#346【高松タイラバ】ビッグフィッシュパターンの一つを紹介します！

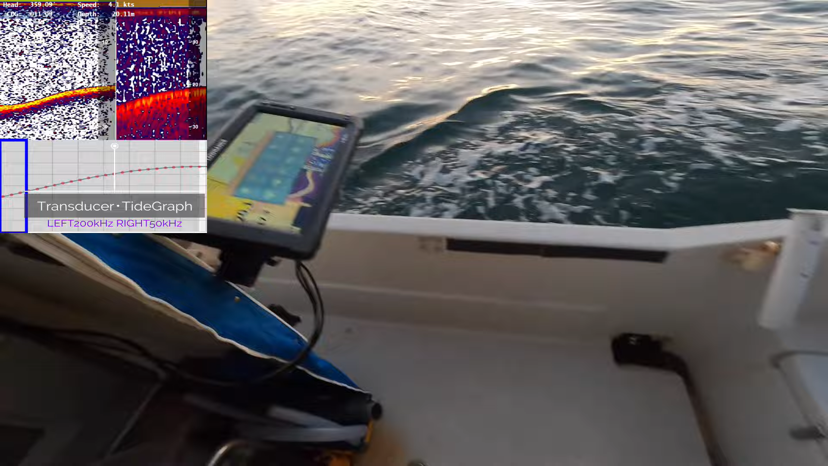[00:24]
よし、じゃあ、お、鯛いるね、サイチ
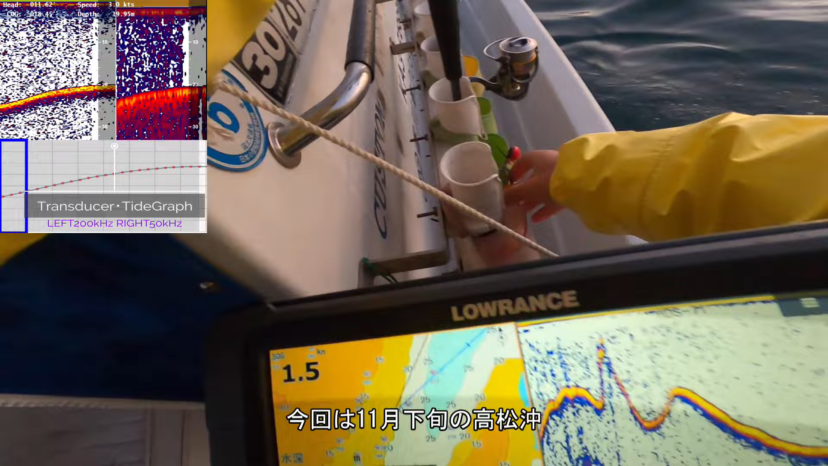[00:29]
近場の車路、いってみます、水深が、まあ、20ですね、
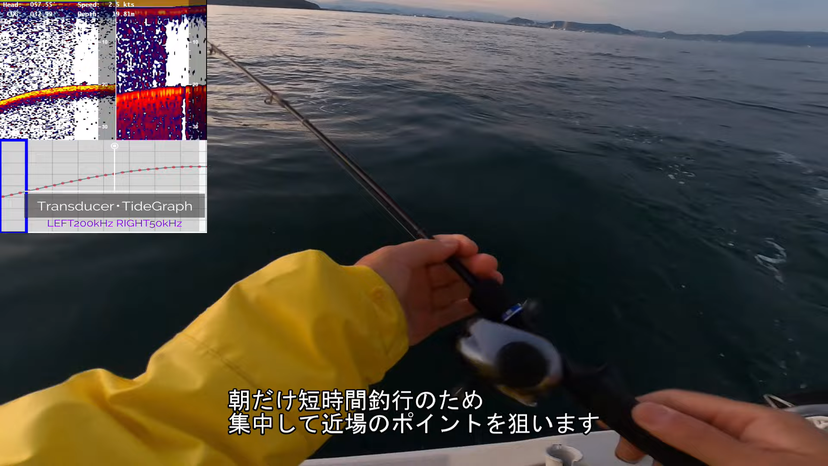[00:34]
駆け上がりですね、溝みたいな感じですえー、セッティングは、えー、60gの、かゆさへ
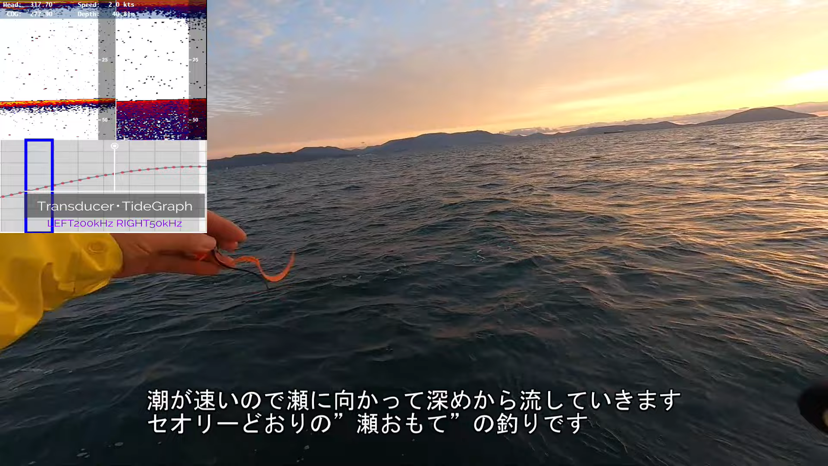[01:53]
さあ、ここに魚いてくれると楽なんだけど、はい、60g、捨てていく、こんな感じよし、えー、駆け上がっていきますーえー、
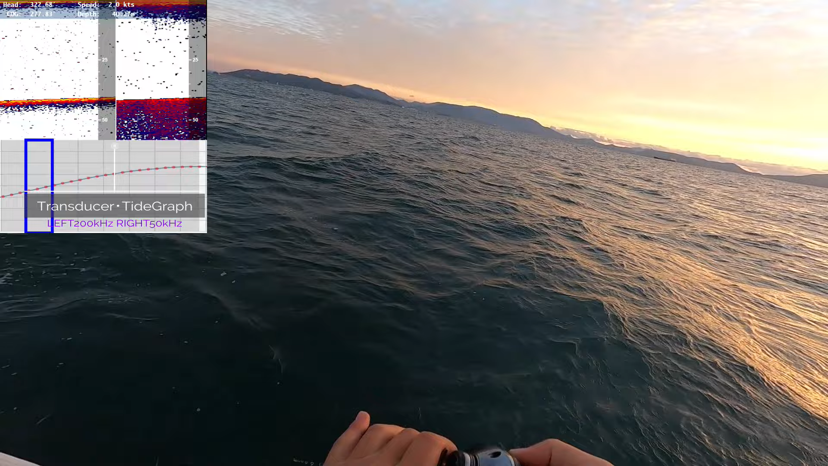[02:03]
40m、ちょっと深いとこ入れてますーほんと、魚タンハンのうまい位置だねー、どうかなー
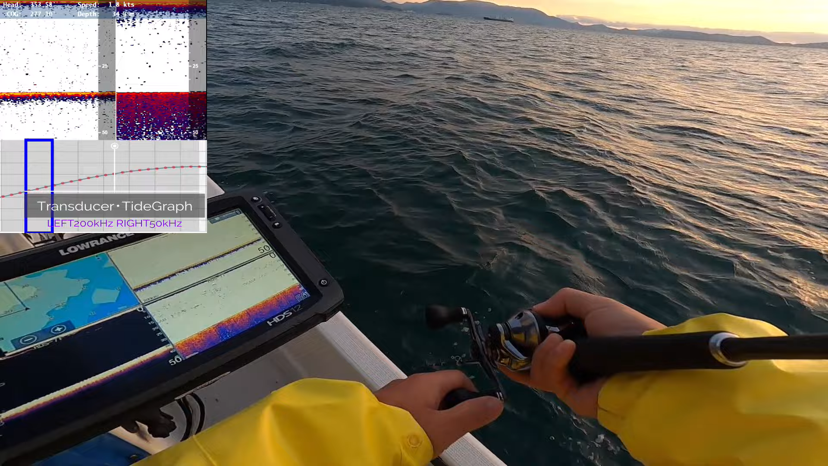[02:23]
いいとこ流れてますけどねー
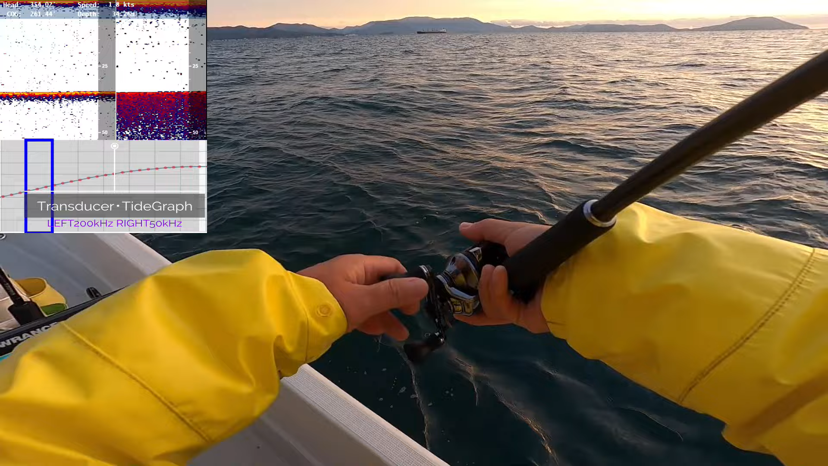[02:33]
あ、魚出だした魚、ちょっと出だしたので、この辺で、食わないかなー水温18.1度、まだまだ、まだまだ全然高いんで余裕ですねー魚の活性は高いと思いますー高いというか、あの、
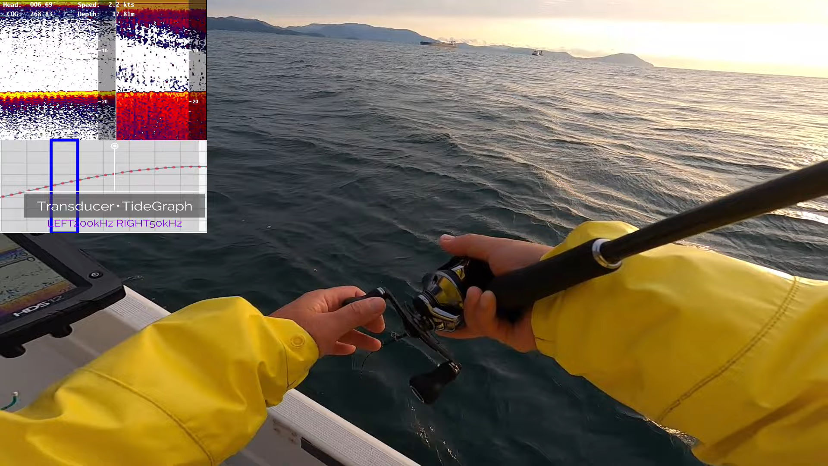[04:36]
なんか、してなきわに魚、いますけど、食うかなー、食わないかー、食わんなー
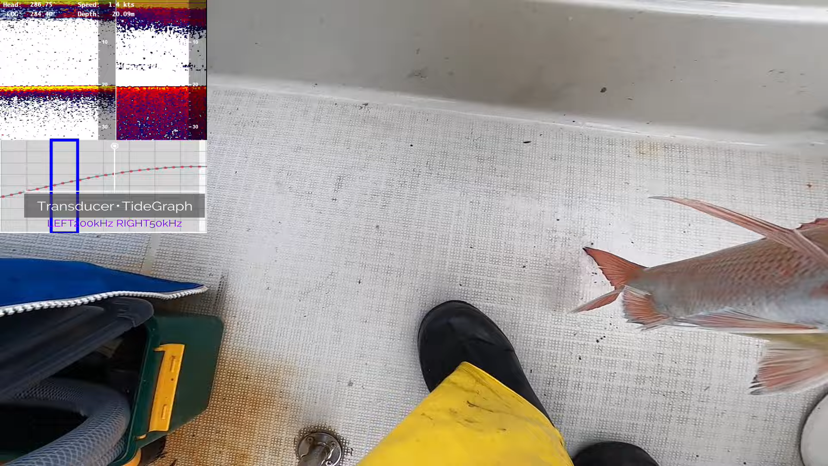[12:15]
編みって感じでもなかったんだよなあはいということでナイスタイプこれ綺麗ですね
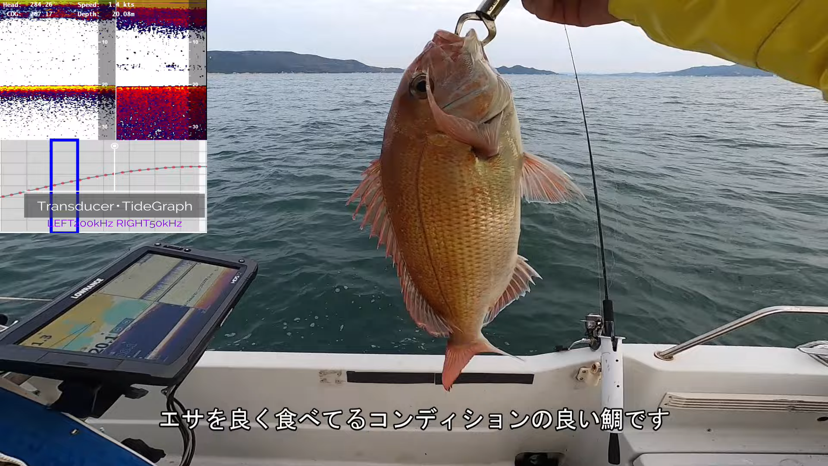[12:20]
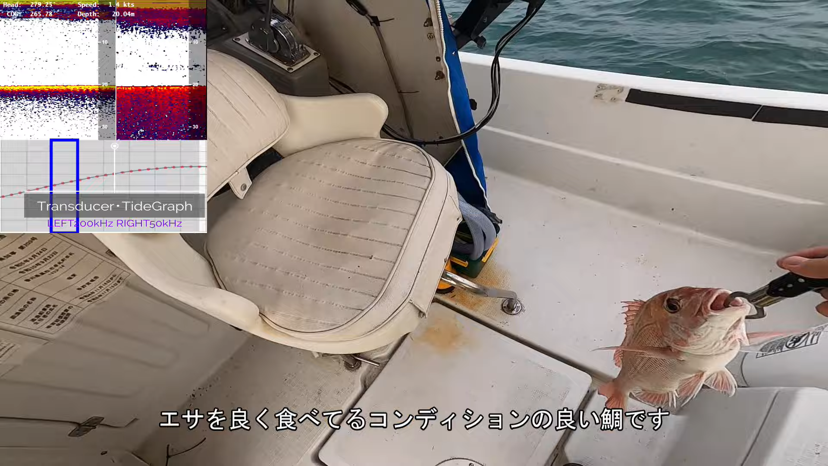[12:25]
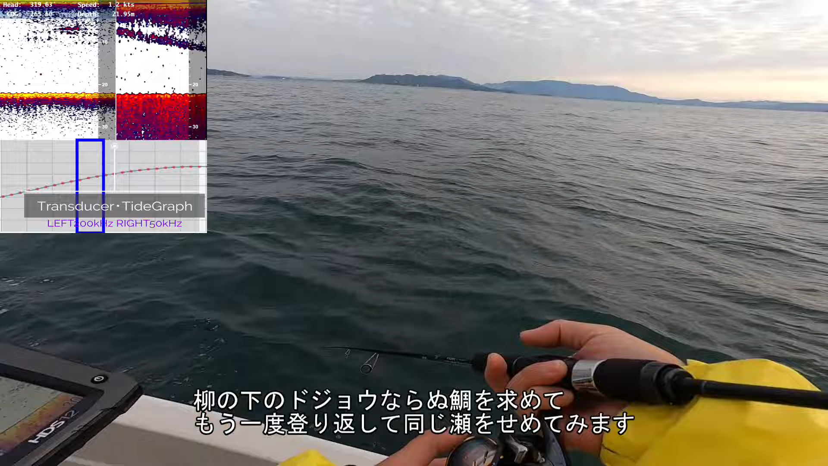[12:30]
1.4ノットもうすぐこの辺がピークかな18.3メーターさっきまではここを超えた後ですよね背を超えた後の方に魚が食ってきました
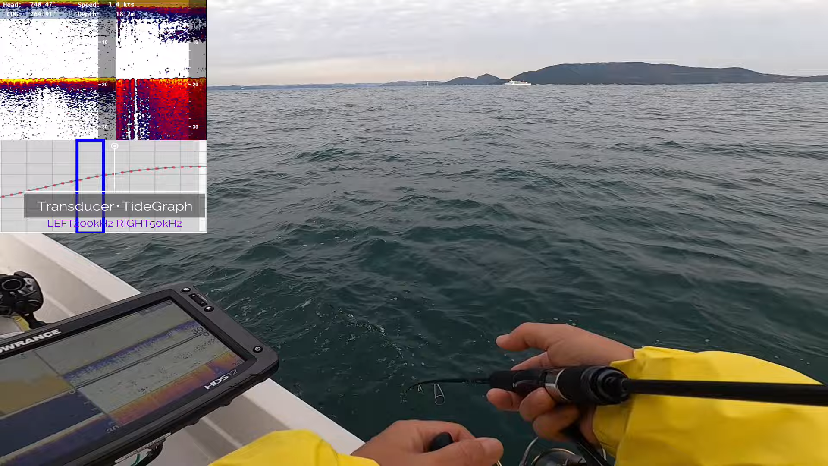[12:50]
もちろん背までにも多分魚はいて食ってくるタイミングで食ってくるんだと思うんですけど私一人なんでねそれがちょっと確認しきれてないのでだからまあ釣れたとこだけ流すんじゃなくて多分背表でも食うはずなんで流しては見てみますはい背を超えましたね今背裏です背裏の釣りはあんまり得意じゃないんですけど